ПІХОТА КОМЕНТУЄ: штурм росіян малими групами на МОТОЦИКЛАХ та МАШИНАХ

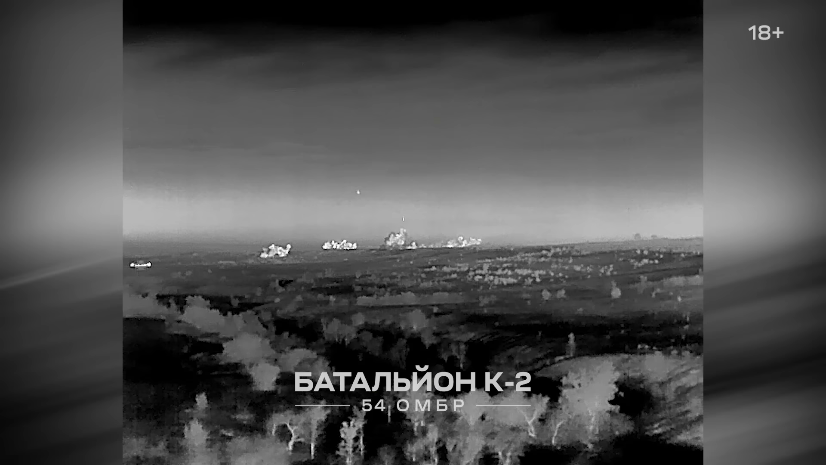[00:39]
Це йде відпрацювання по нашій позиції з сонцепьоками. Якщо не помиляю зараз.
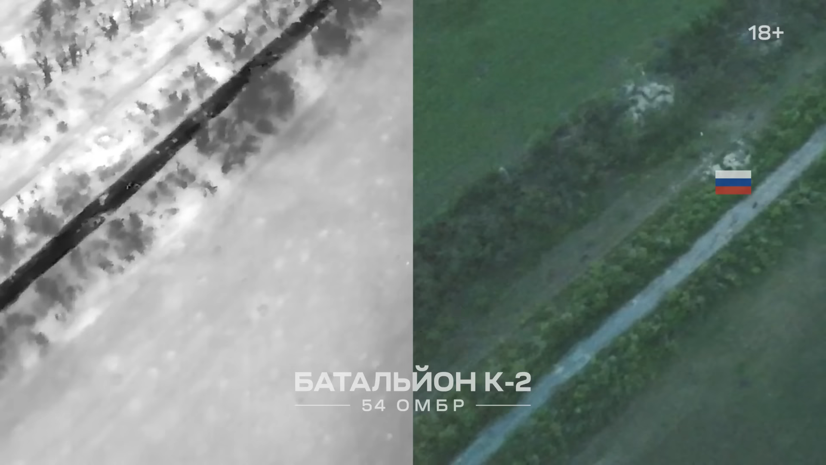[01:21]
А це штурм на мотоциклах налягують? Так. Це штурм до позиції вега зараз відбувається. Пробують дістатися. Хоча б доехати. Три. Три.
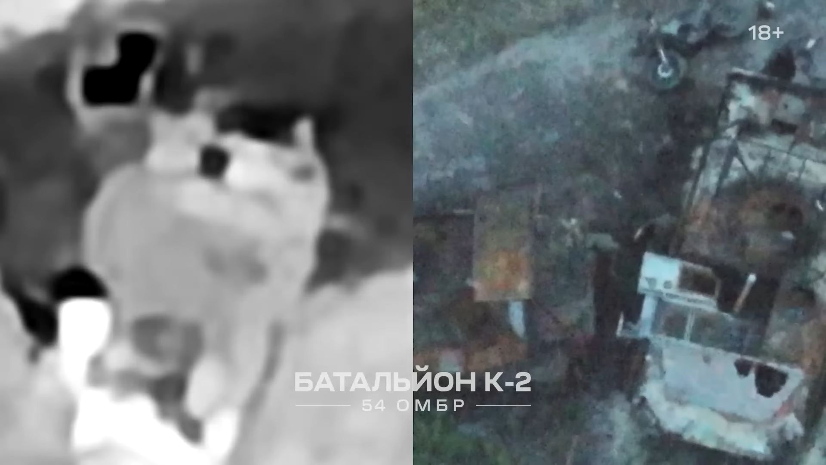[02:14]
Збоку ми працювали по ним з двох кулеметів, видно воно мигає попадання. РПГ кидали з кулеметю і будуть ховатися в металейгу в десант, згорівши.
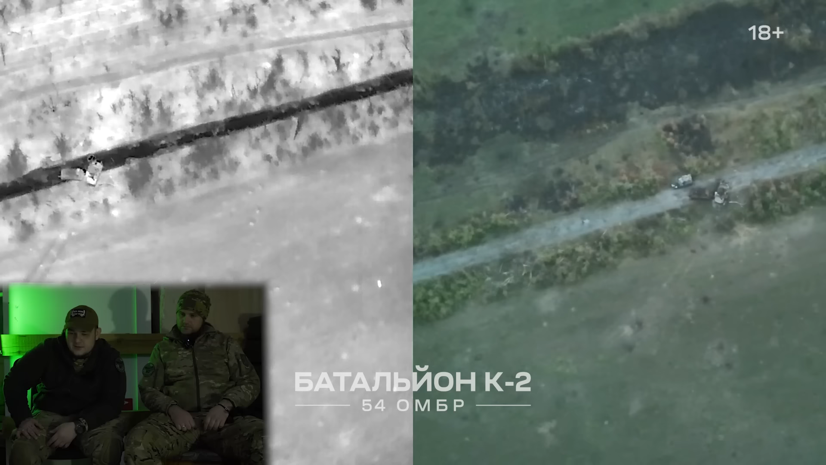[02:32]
Вони пройти далі до позиції не можуть.